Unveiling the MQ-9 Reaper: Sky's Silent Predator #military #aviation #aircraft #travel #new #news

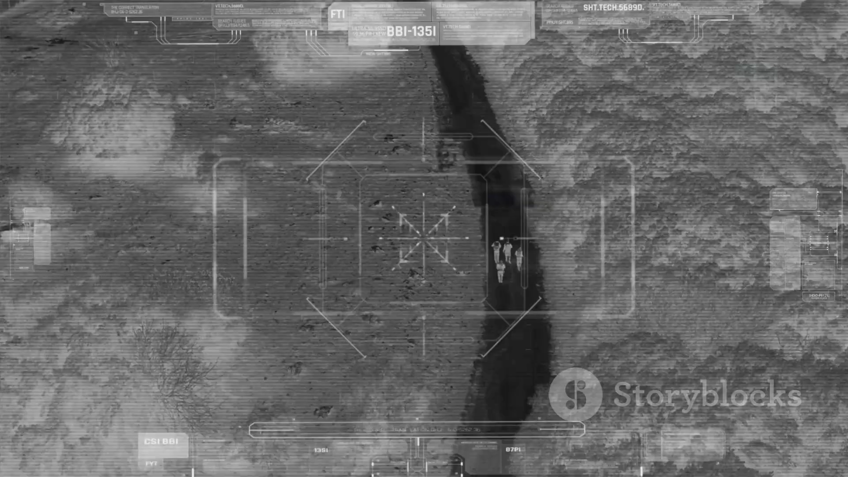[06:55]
Wildfire monitoring is another area where the Reaper shines.
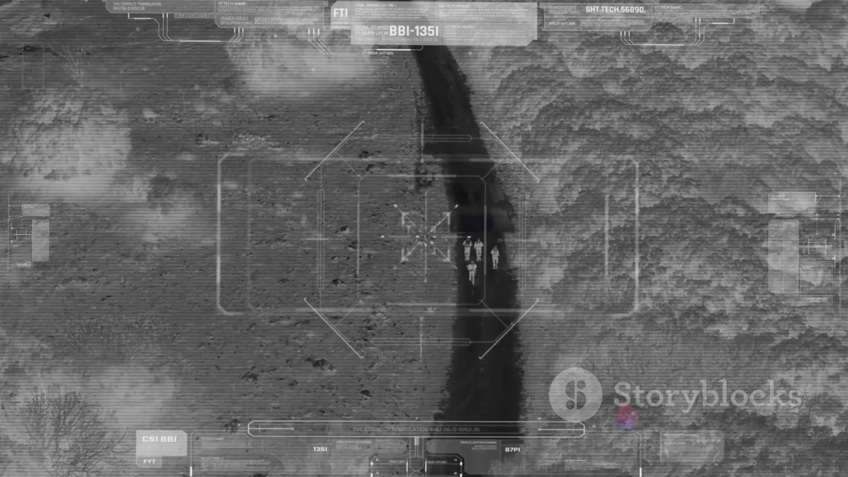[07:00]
By providing real-time thermal imaging and smoke-penetrating radar data, it can help track the spread of wildfires,